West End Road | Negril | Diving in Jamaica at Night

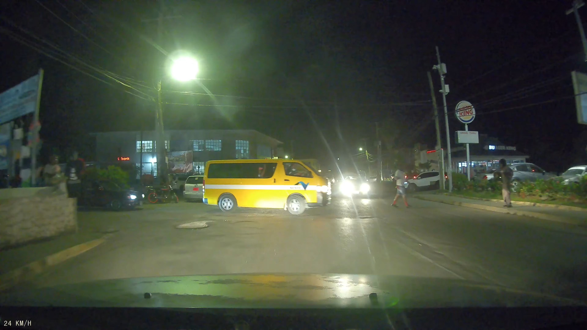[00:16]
Tonight's journey will take us along a section of the West End Road in Negril.